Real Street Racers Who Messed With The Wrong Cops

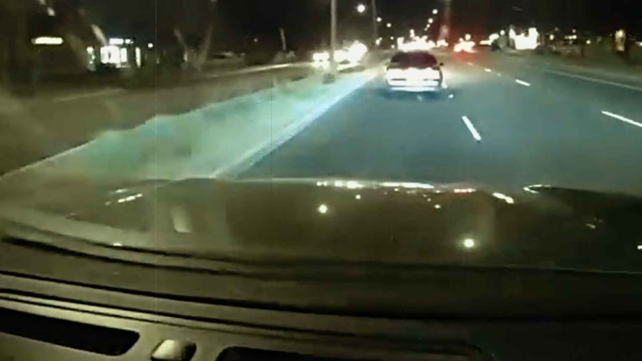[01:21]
Just when the moment was right, he grappled at the racer and the car tilted with a crash on its trunk. The other police officers joined in on the scene and trapped the racers to avoid another escape attempt by them.
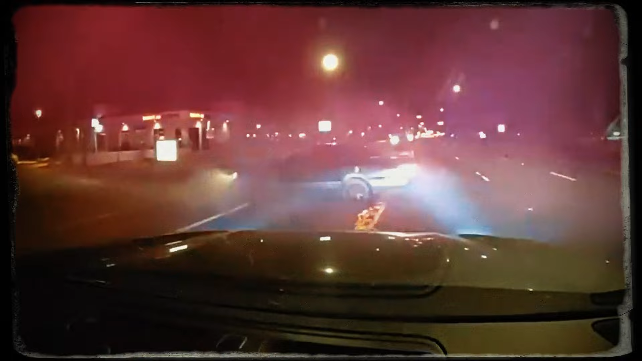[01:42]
The vehicle was taken into custody and the teens were given orders to be in court.
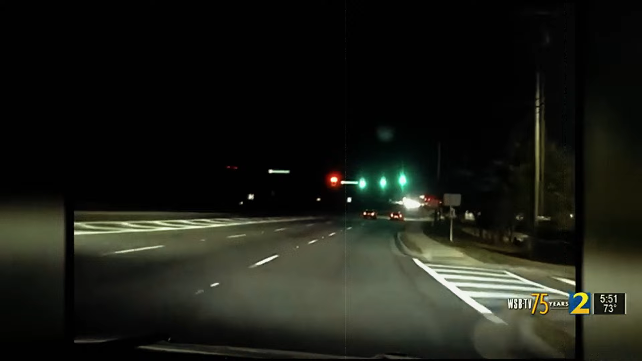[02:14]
when he spotted two racers trying to go over the speed limit. He got closer and realized they were racing against one another. So he turned on the sirens and rushed after them. When the racers realized they were being followed by a police car, they did not stop. They decided to include the cop in the race too and pressed hard on the gas. The cop tried to chase after them but they were going way past the speed limit. So he called it off. The dumb racers thought they had gotten away and stopped at Walmart.
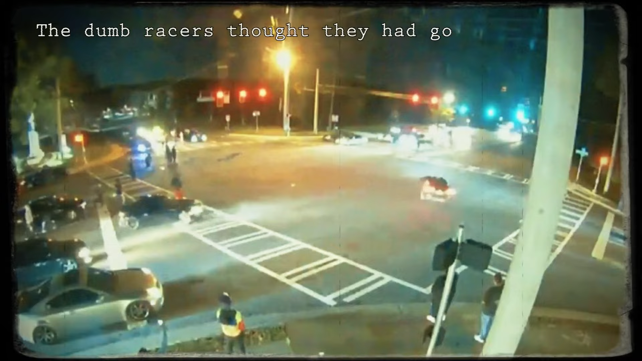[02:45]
What they did not anticipate was that the police would catch up on them.
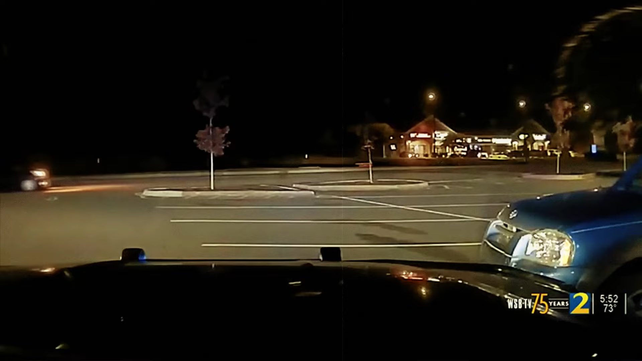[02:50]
At the parking lot, the cops stopped the Nissan and detained the duo immediately.
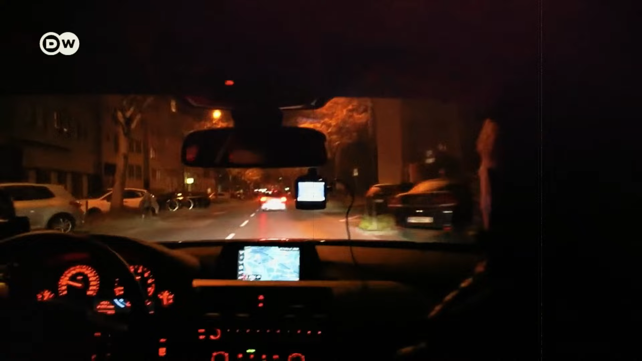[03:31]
This couple of German police officers were on the streets in disguise to capture any racer that they had their eyes on. In just a matter of minutes, they spotted one.
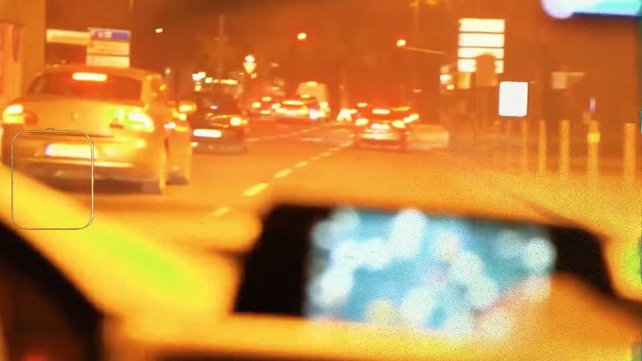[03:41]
The special task force was created when a street racer collided with a bicycle, killing a 19-year-old woman on the spot.
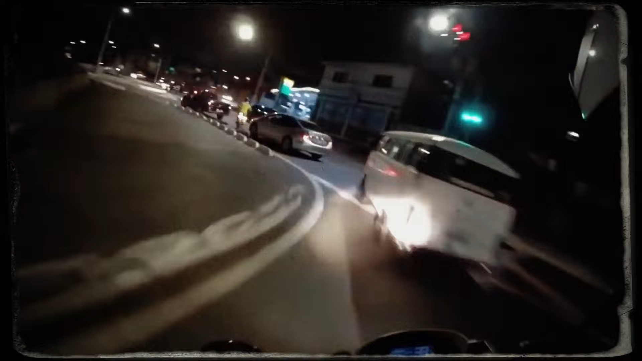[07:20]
A motor racer probably thought he was in one of those fast and furious movies. He was driving madly on the streets when a cop caught up on him.
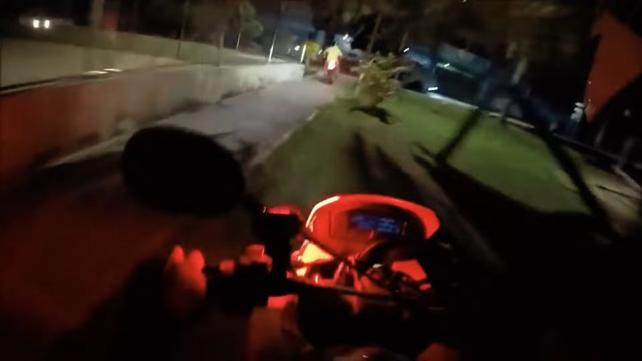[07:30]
The motor racer tried to flee, but what he did not expect was that the cop chasing him down would have insane driving skills too.
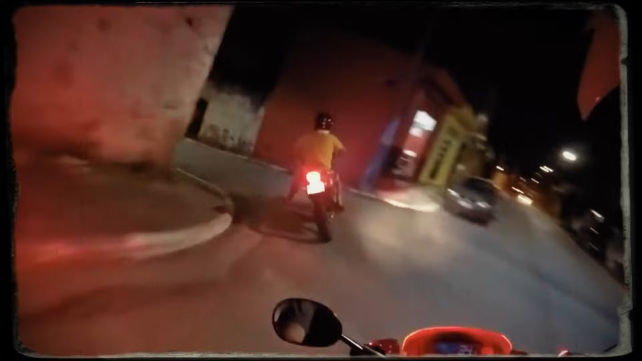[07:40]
The chase went on for a long time with more than 10 minutes of action packed in the chase.
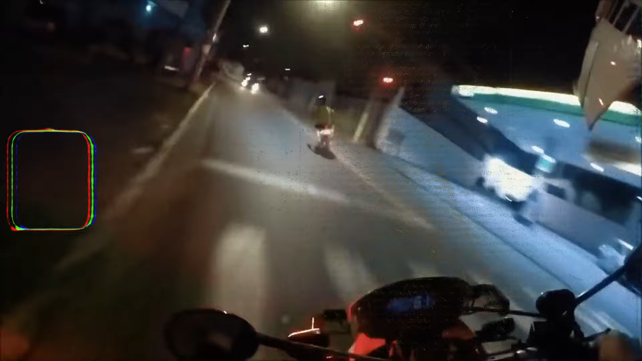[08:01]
The cop was not ready to back down and let the racer get away. And boy, did the racer try everything in his power to lose the cop.
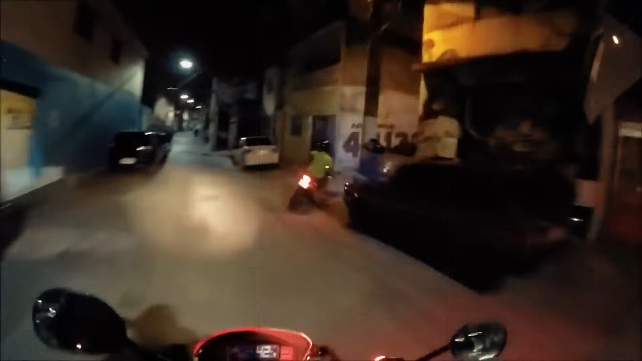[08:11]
He swerved and zig-zagged on the roads, but the cop had been preparing for this chase his whole life. He was not going to back down on the chase.
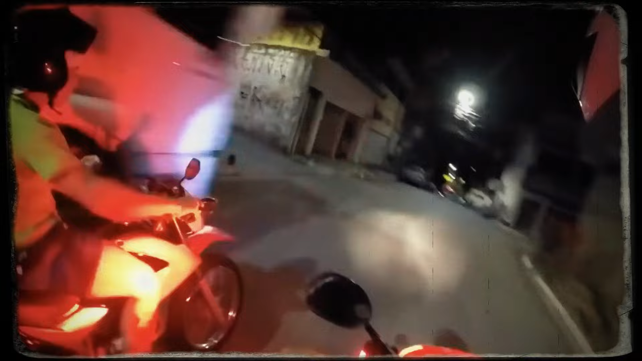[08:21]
The motor racer got through slim streets and packed roads to get the cop off his trail, but the cop was not willing to stop no matter the place.
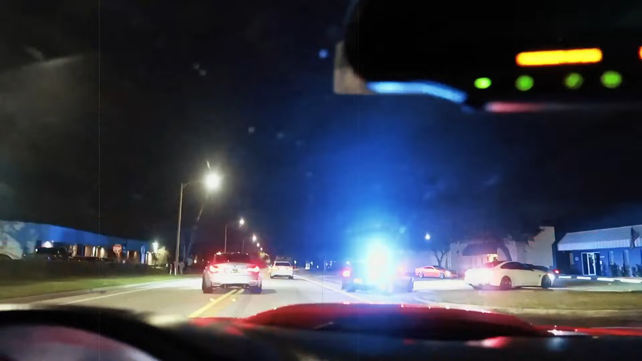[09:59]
He was not even driving fast, but the very next second, his intrusive thoughts won over when he saw the open road. He pressed the gas pedal hard and revved loudly.
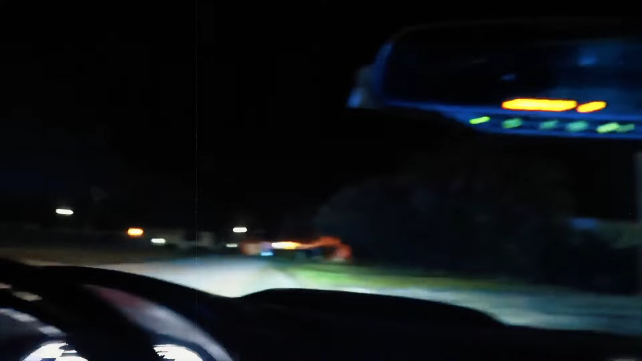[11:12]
One spectator shows a video of cops blocking the roads
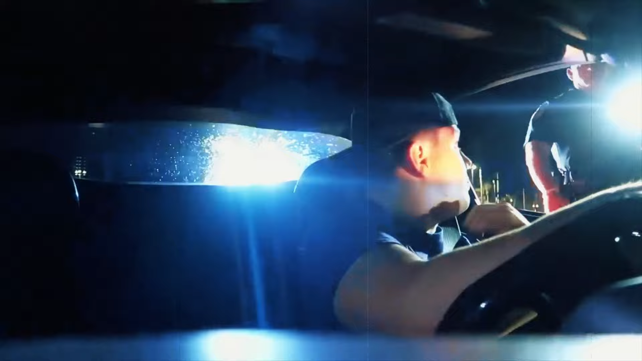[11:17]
to stop the racers from fleeing away from the event. They had definitely chosen the wrong place and time to set up the race.
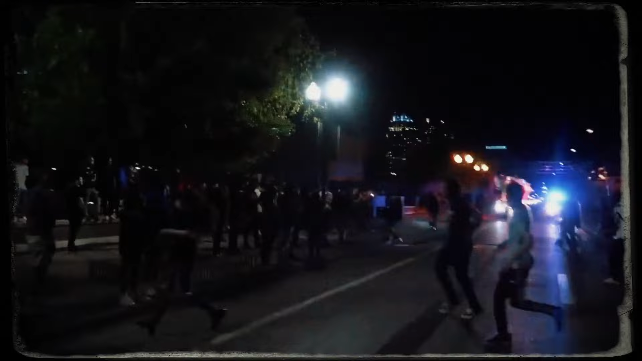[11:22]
There is no way they are getting out of there without getting caught.
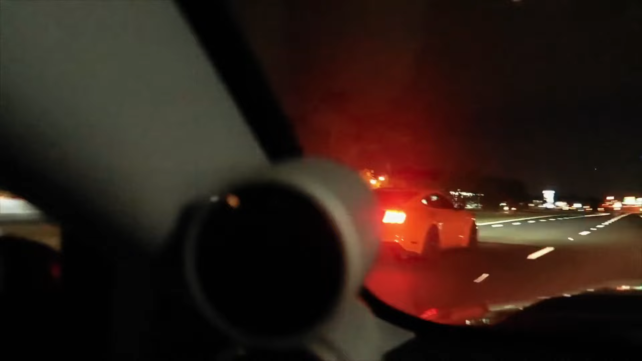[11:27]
Police car ended the party for this racer.
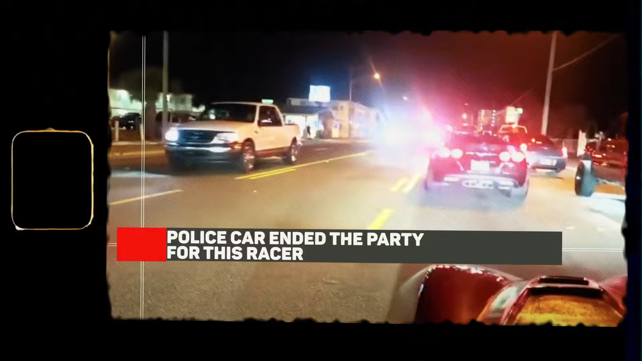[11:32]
This racer was revving his car loudly to get the audience excited, but he had also attracted the attention of the cops who were going to bring him down within seconds.
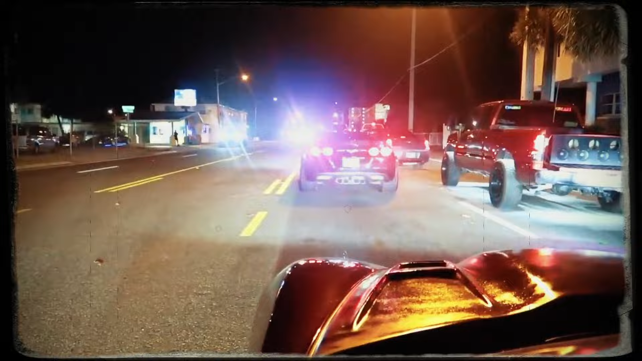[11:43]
While engaging in an after-flame stunt, the car roared loudly and dashed away at a high speed. But not even a minute later, it was stopped.
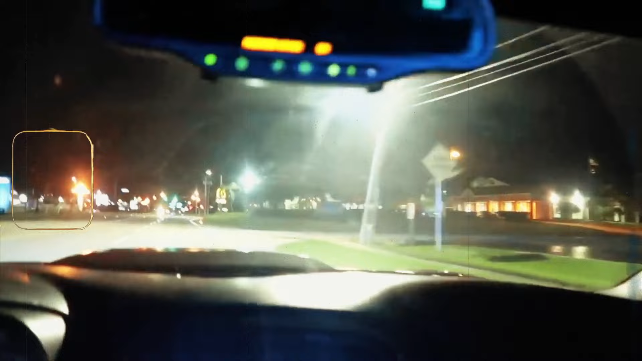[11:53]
You can spot the police car had already caught up to the driver and had halted him before he could even taste the thrill of the chase.